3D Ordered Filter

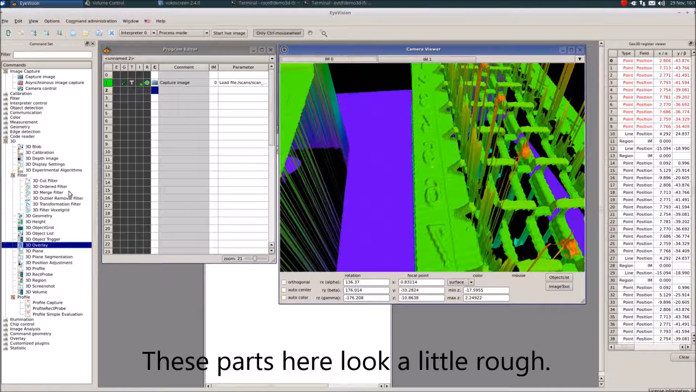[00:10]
Man sieht hier sind gewisse Rauheiten drin, die kann man mit einem 3D Ordered Filter glätten.
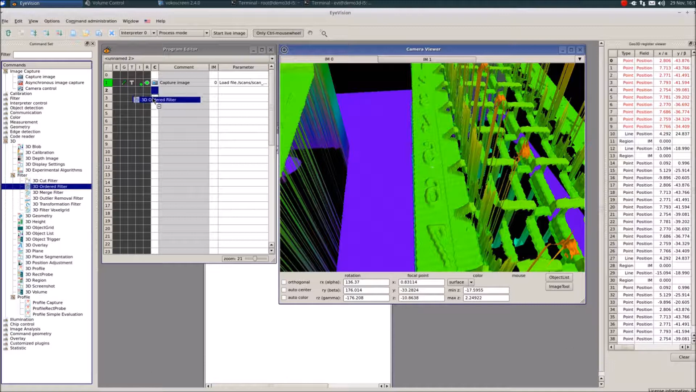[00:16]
Hier gibt es primär drei Filtertypen, Median, Gauss und Bilateral.
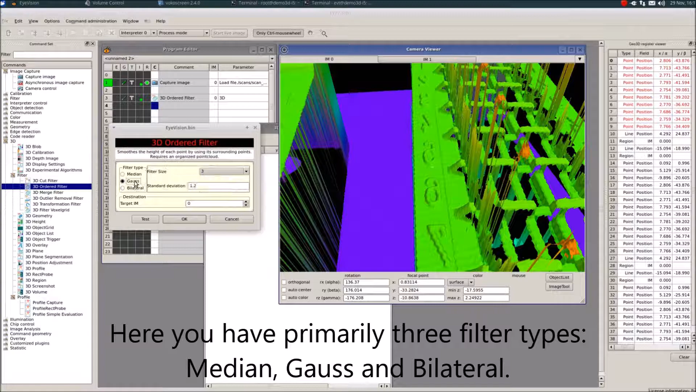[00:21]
Um das zu testen mache ich mal Ausgabe in IM1, dass man sieht was ich tue.
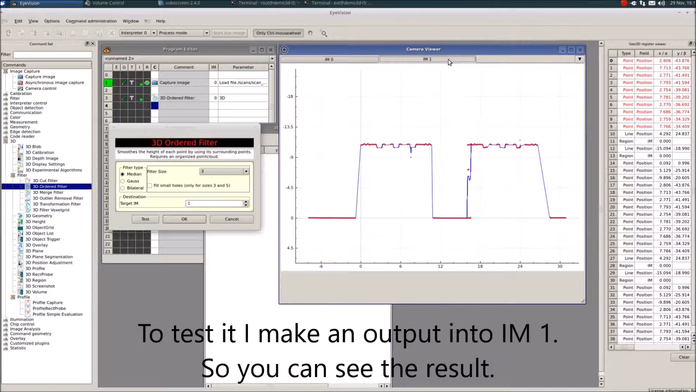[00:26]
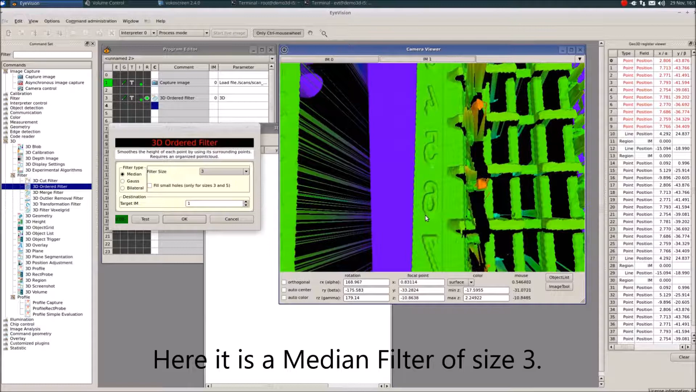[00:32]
Hier jetzt ein Median, Filter der Größe 3, glättet es ein bisschen, 5 glättet mehr.
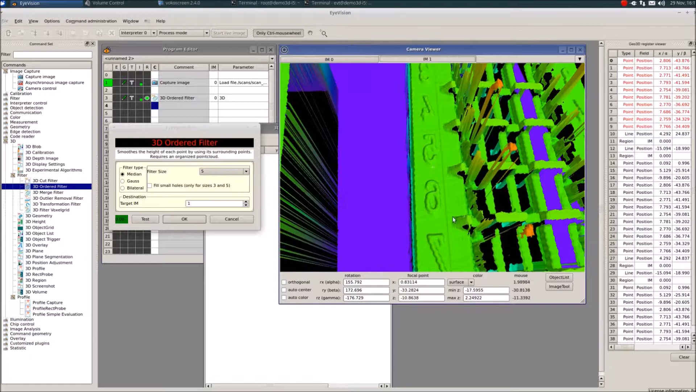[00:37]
Der Median hat den Vorteil, dass er Löcher füllen kann mit dieser Option.
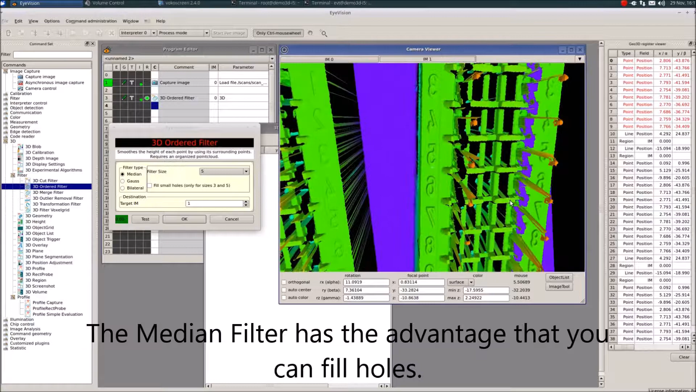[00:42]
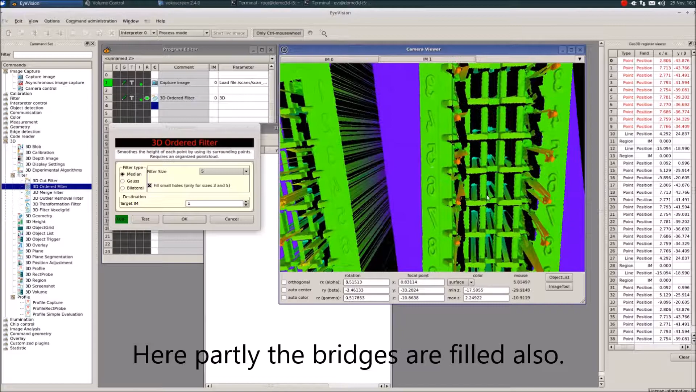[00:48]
Da werden dann teilweise diese Überbrückungen wieder aufgefüllt. Hier hat das jetzt recht wenig Einfluss,
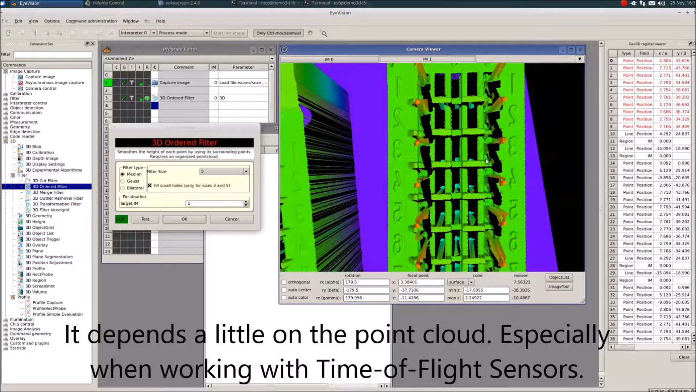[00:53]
kommt ein bisschen auf die Punktewolke drauf an.
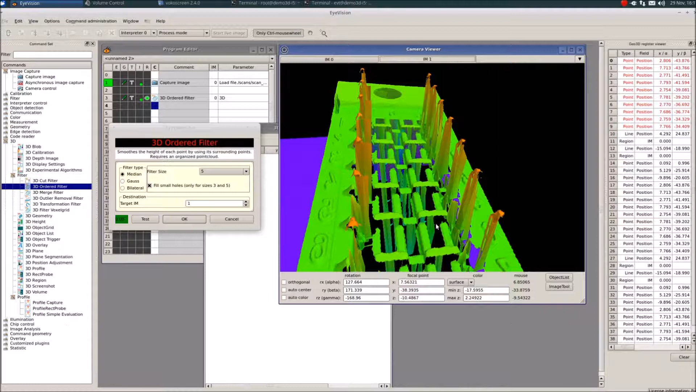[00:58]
Gerade bei Time-of-Flight Sensoren sind manche Pixel überbelichtet und der Sensor gibt nichts raus.
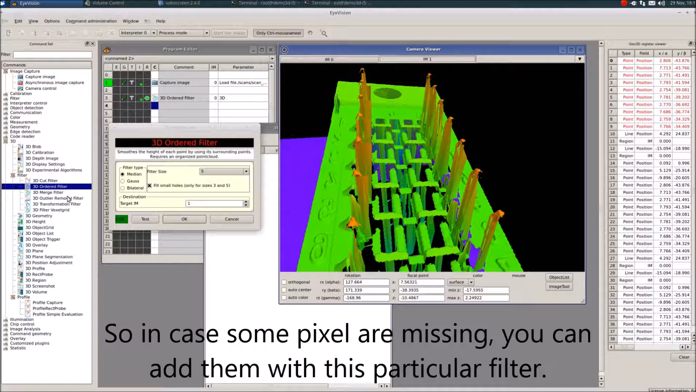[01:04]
Und wenn dann einzelne Pixel fehlen, kann man die mit diesem Filter wieder einsetzen.
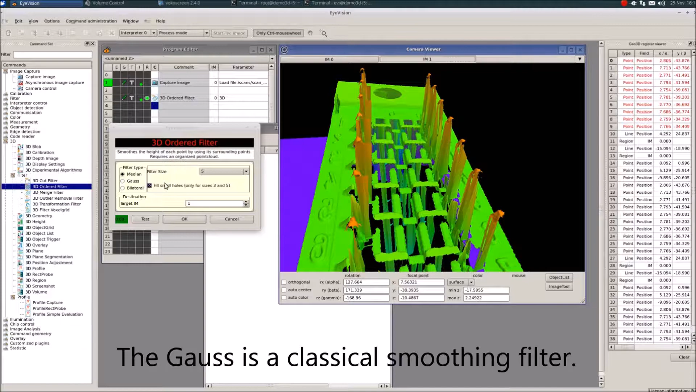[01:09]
Der Gauss ist ein klassischer Gleitungsfilter, hier mit einer Standardabweichung,
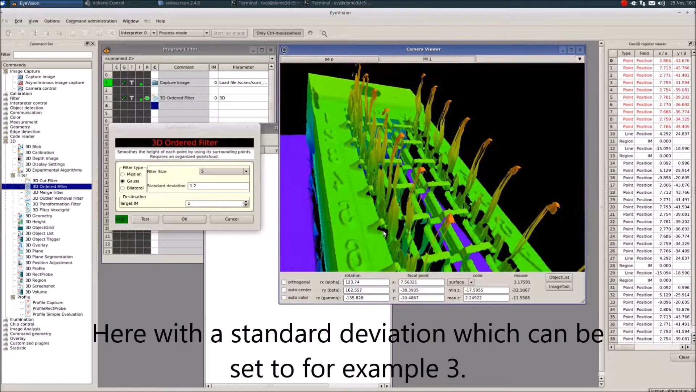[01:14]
die man einstellen kann, zum Beispiel eine Standardabweichung von 3.
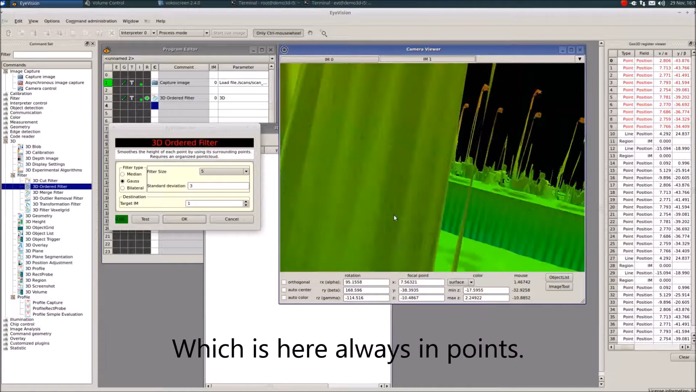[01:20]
Das ist jeweils in Punkten, also diese Punkte,
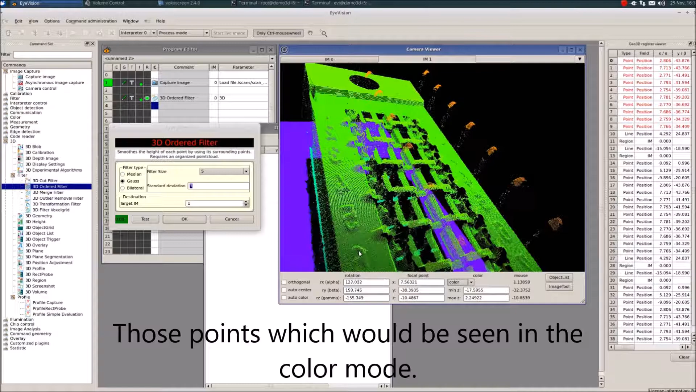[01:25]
die man im Colour-Modus sehen würde, das sind jetzt schon hier recht viele.
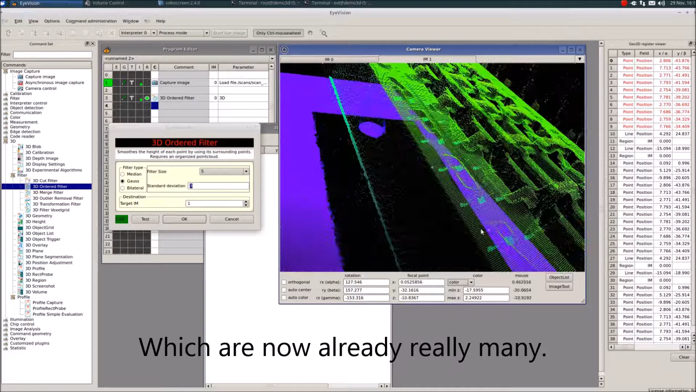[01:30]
Das heißt, für jeden Punkt werden dann im Schnitt die 3 benachbarten,
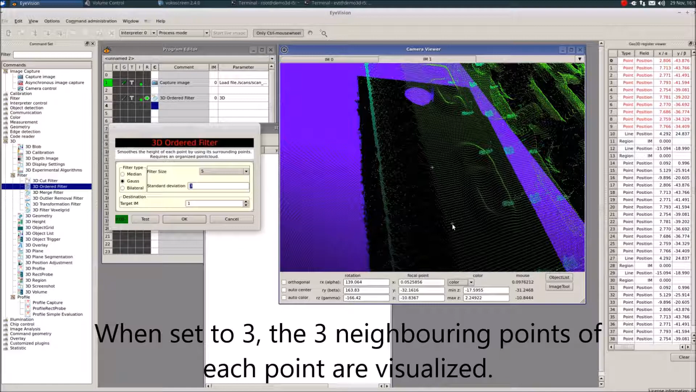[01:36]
also bei dem Punkt,
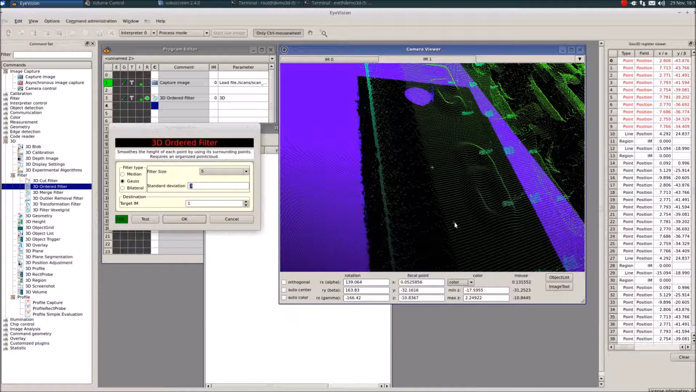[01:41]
der 3 entfernt ist, ist dann der Gauss auf den üblichen 33%, wie er halt funktioniert.